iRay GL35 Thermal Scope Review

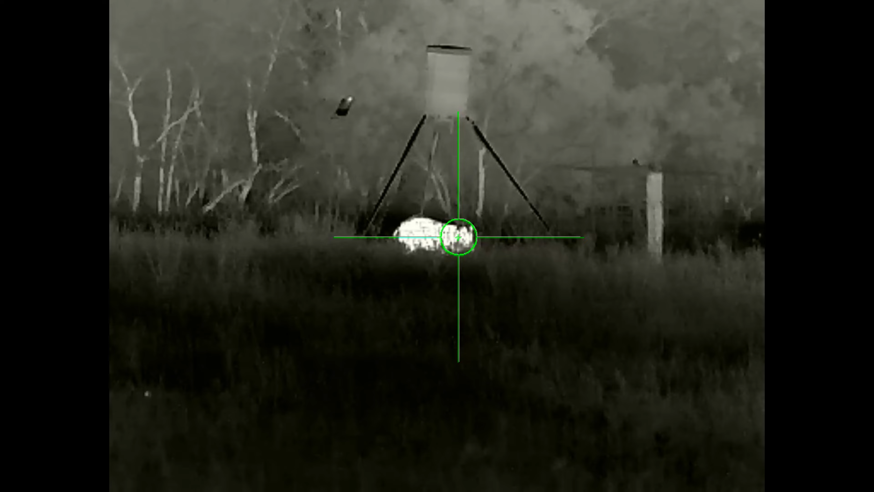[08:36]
if I'm trying to get the picture-in-picture on or off or anything like that.
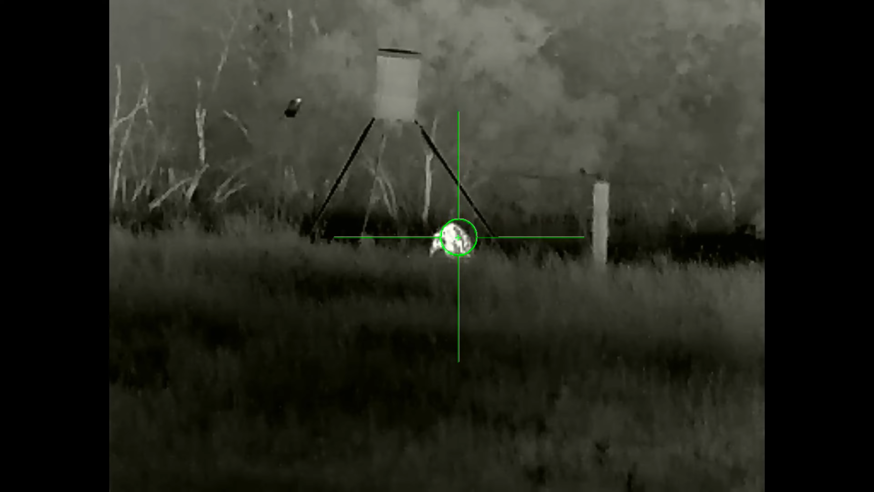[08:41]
It was super easy to use, easy to remember once I got through it the first time.
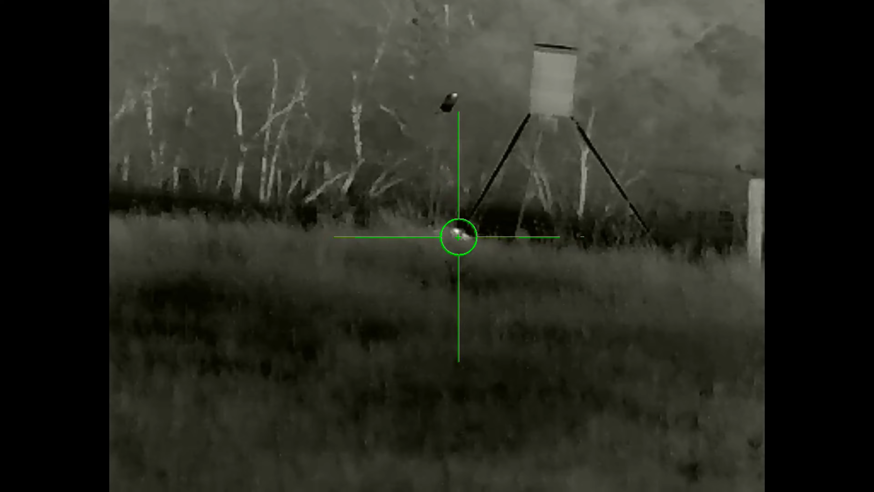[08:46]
Moving further back, you've got your diopter focus, which is pretty standard,
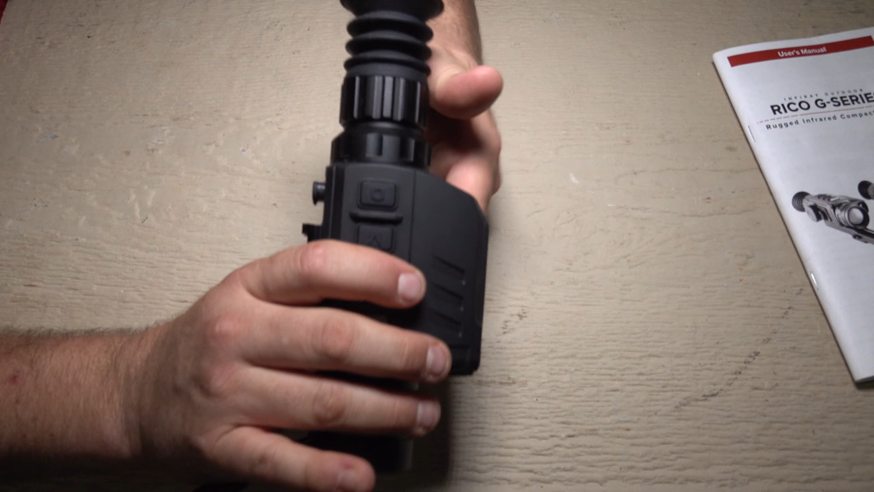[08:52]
and then you've got your collapsible eyepiece right here.
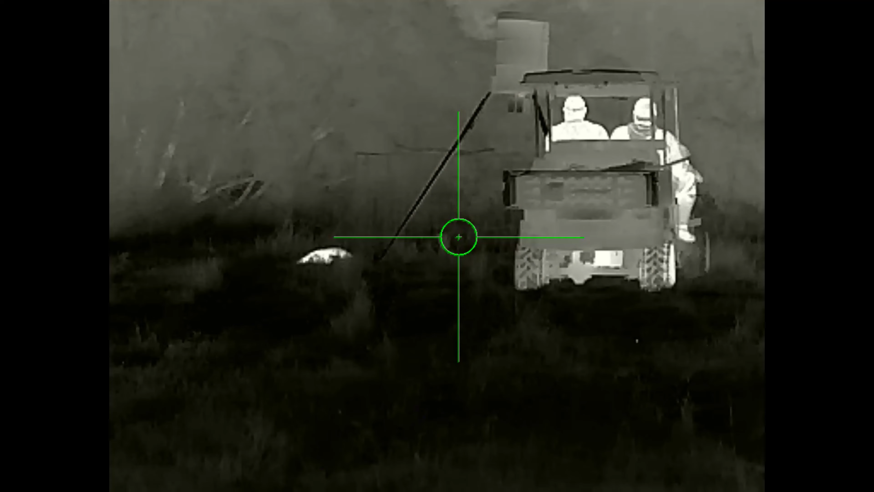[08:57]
I always like these because they give you that, you know, a little bit of extra cushion protection in case somebody that doesn't know what they're
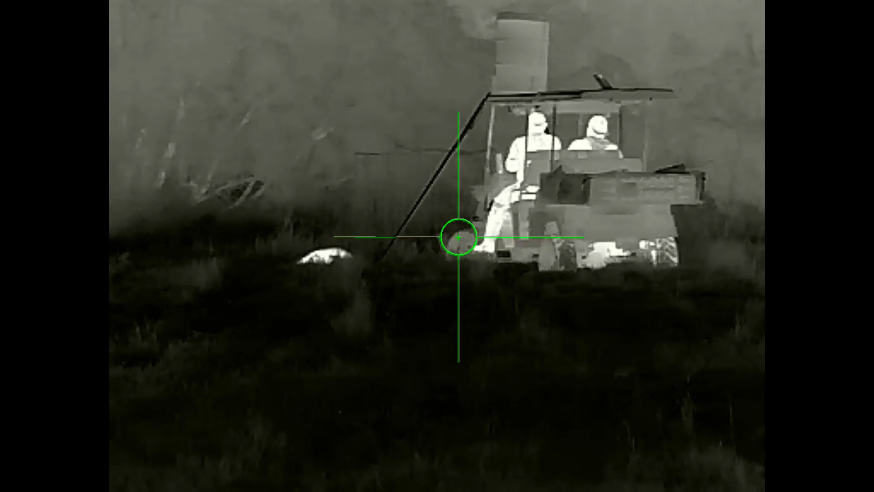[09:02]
doing gets their eyeball a little bit too close to that thermal and it pops them whenever they shoot, you know,
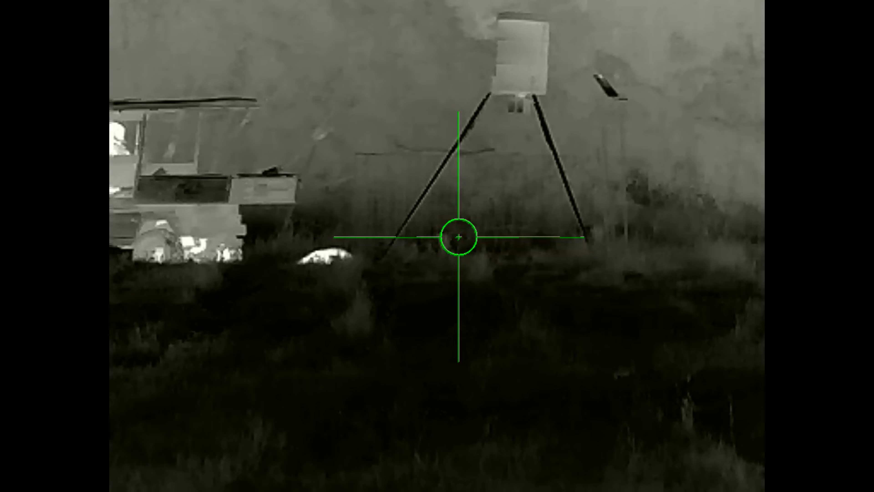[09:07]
because everybody likes to get like zoned into and watch this display
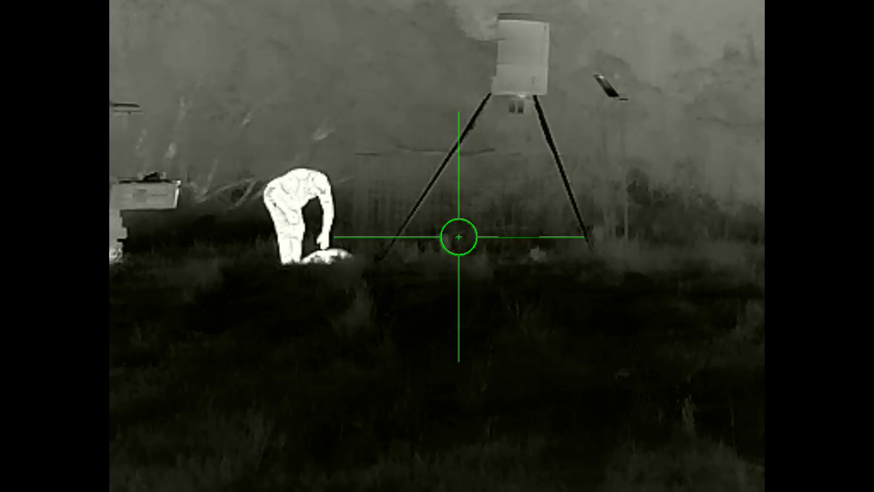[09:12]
and get that thing as big as they can in their eyeball, and then it pops them. So that's always great.
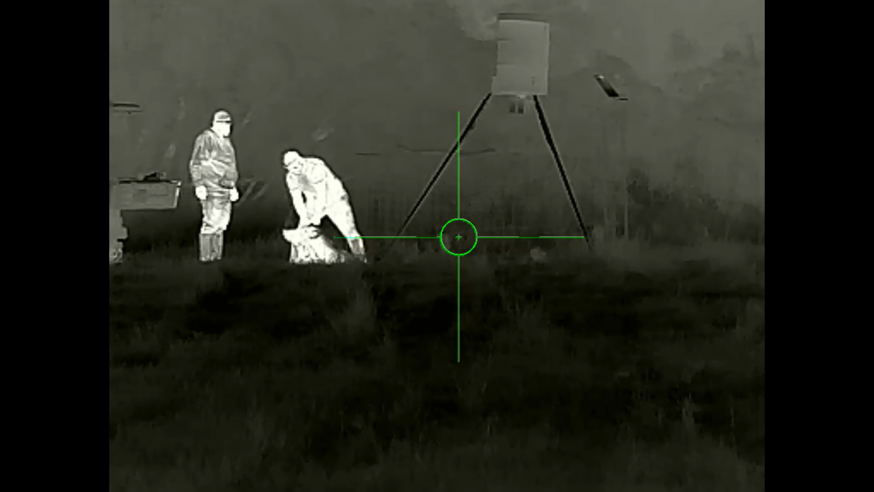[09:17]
You won't see anybody get a scope cut because this thing is right here.
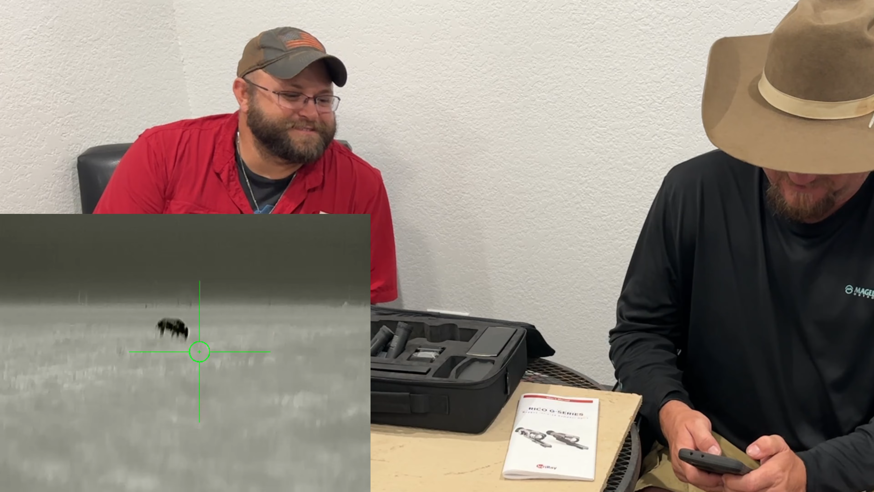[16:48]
All of these should have been picture in picture. Oh, it don't?
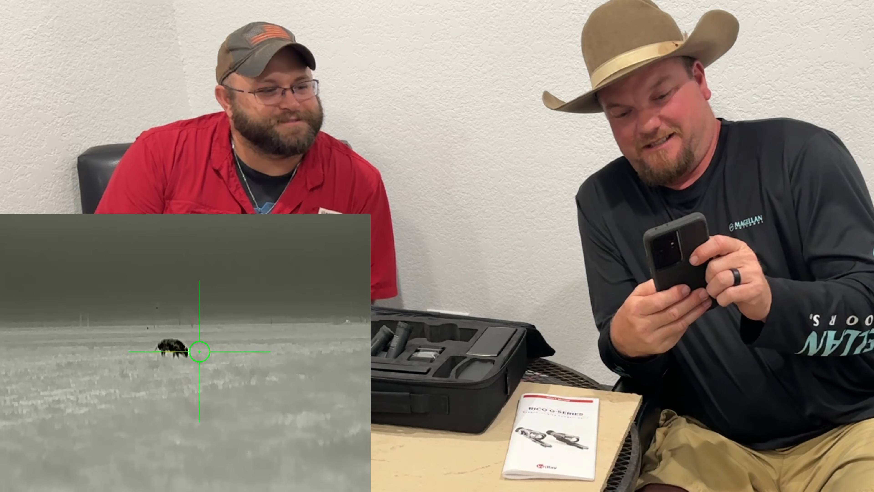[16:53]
Yep, picture in pictures does not show up on the videos. Look out, see, that's the app we're talking about. Like, it's that smooth.